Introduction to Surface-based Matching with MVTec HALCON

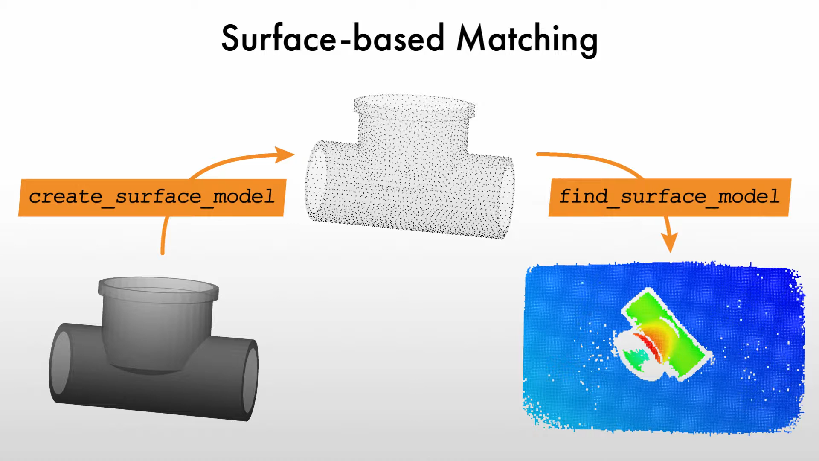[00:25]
Let's have a look at an easy example. Using this setup, we want to locate this pipe joint.
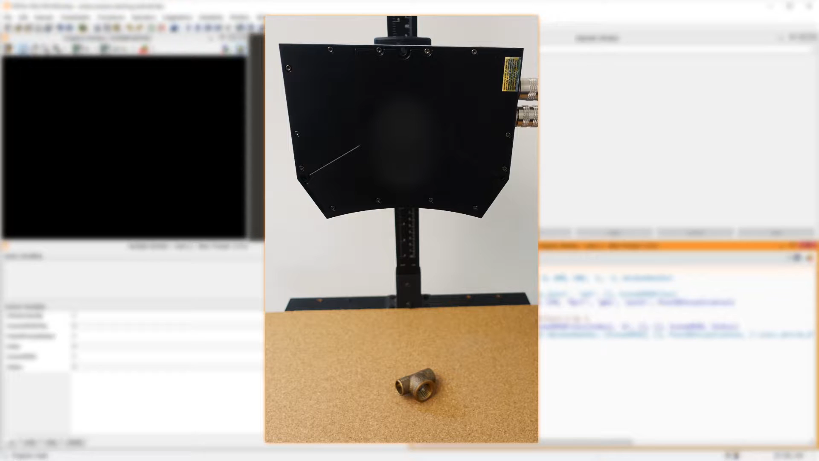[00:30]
I've prepared an HDevelop program that reads several 3D scenes and visualizes them. Here, you can see the pipe joint, among some other objects.
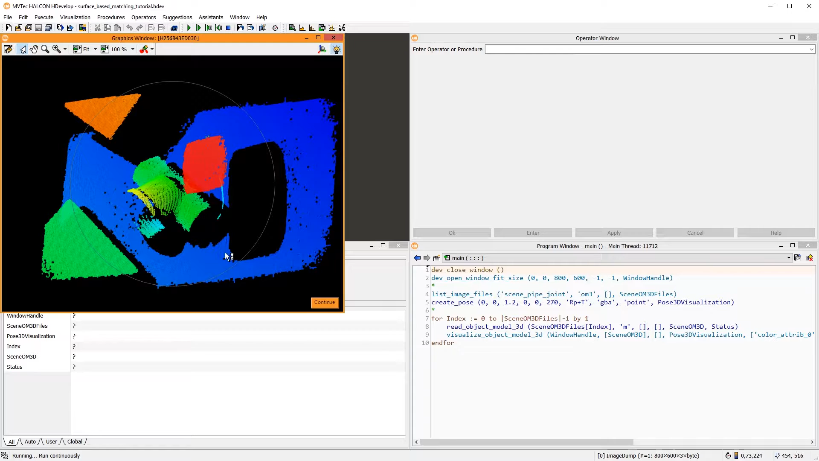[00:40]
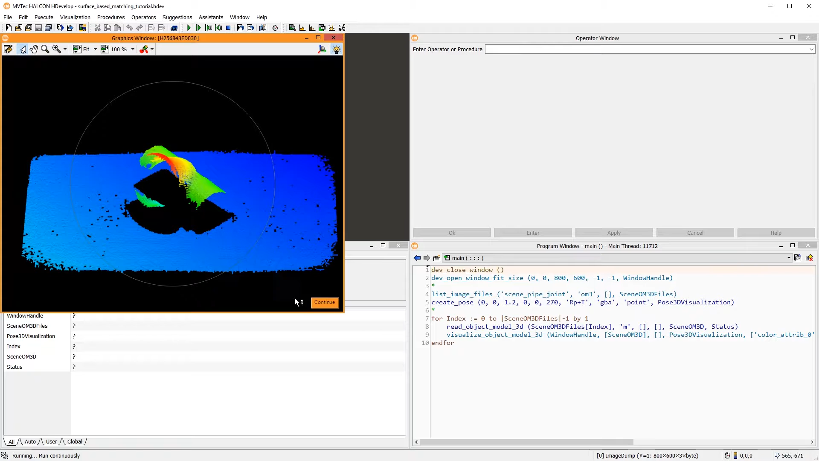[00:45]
First, to locate the pipe joint, we need to train a surface model of the object. For this, using the operator ReadObjectModel3D, we read a 3D CAD model of the pipe joint.
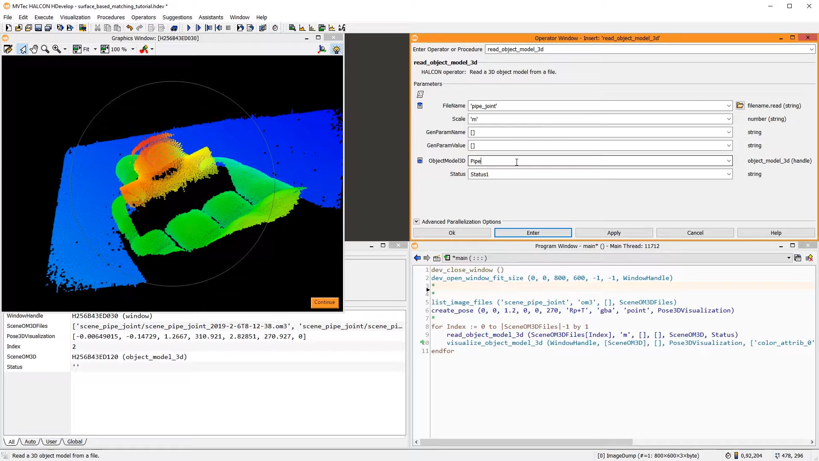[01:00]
Let's have a look at it.
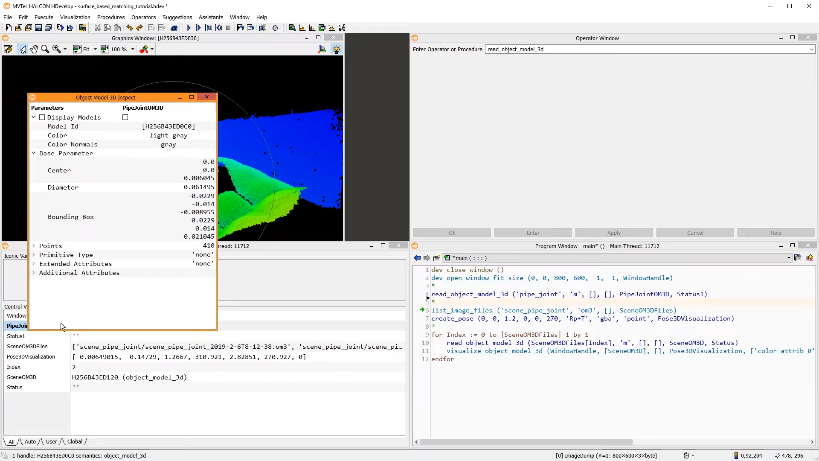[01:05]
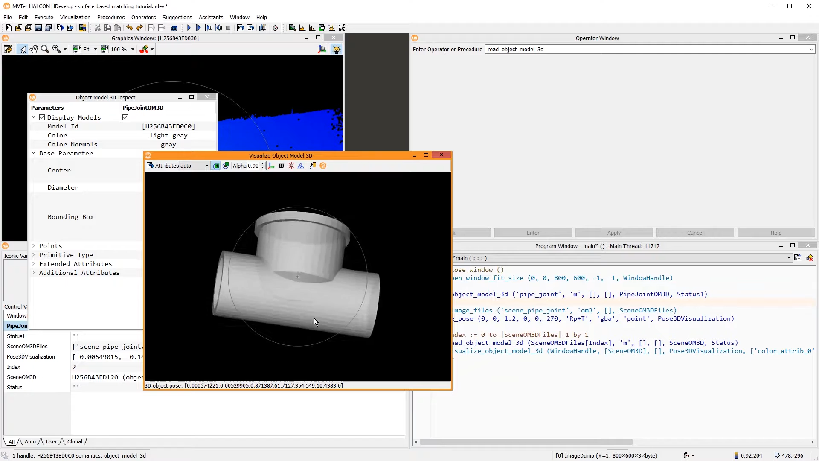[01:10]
This object is well-suited for surface-based matching because of its big round surfaces and its distinct shape.
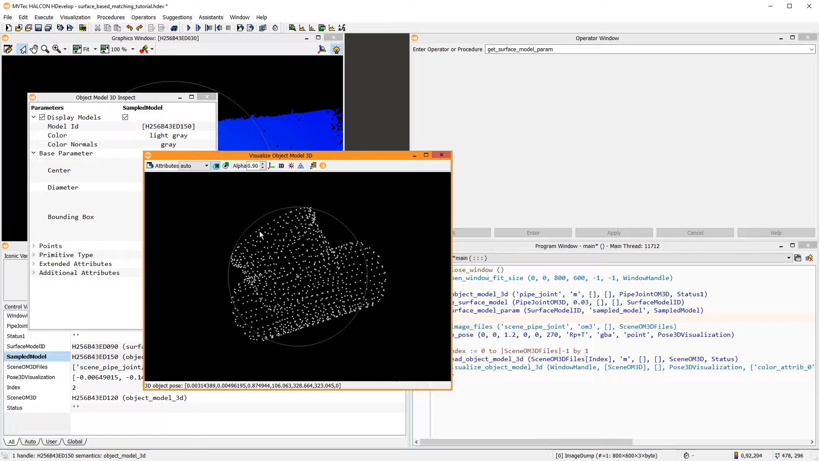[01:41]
Using the operator GetSurfaceModel param, we can retrieve the sampled model. This 3D object model contains all points sampled from the model surface that are used for the matching. Note that the sampling distance is quite important to determine the performance of the matching. However, the default works robustly for most cases.
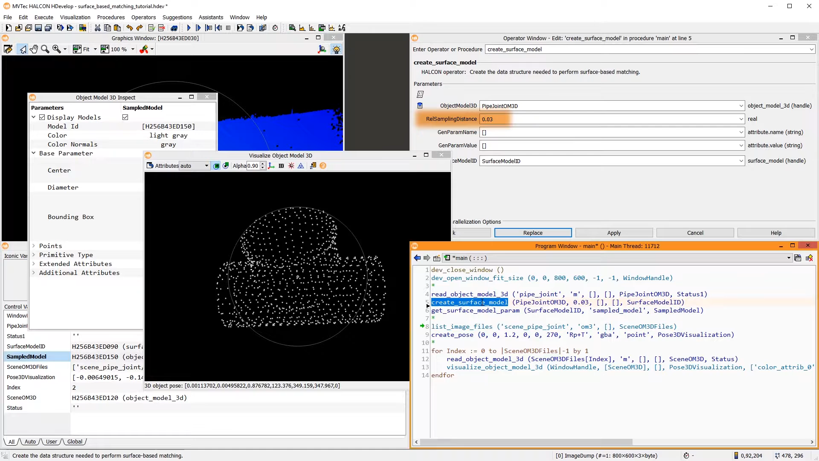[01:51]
Next, let's find this surface model in the red 3D scenes. To locate it, we use the operator FindSurfaceModel. As a result, we get the pose of the match and a corresponding score. If you perform a hand-eye calibration for this setup, you could then pick and place this object with a robot. For now, we only want to visualize the match in the 3D scene.
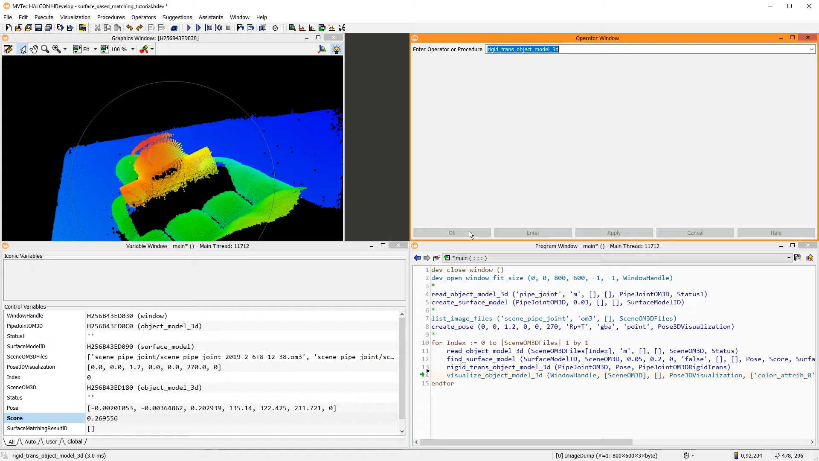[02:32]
To do so, we use RigidTransObjectModel3D to transform the initial CAD model into the found object pose. Lastly, we adapt VisualizeObjectModel3D to display the scene and the matched pipe joint. Then, we can go through the 3D scenes and check the results.
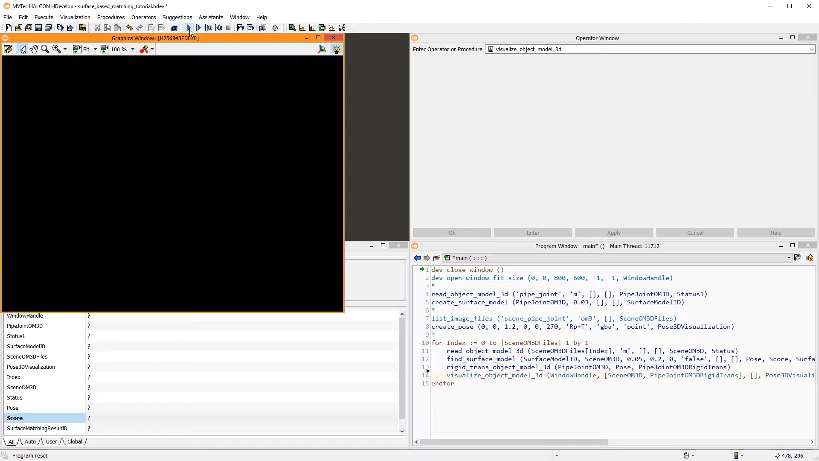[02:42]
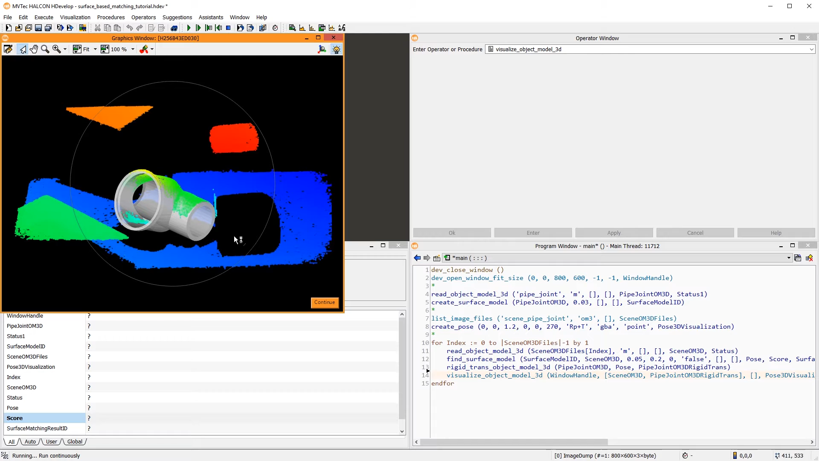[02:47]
All pipe joints are found well.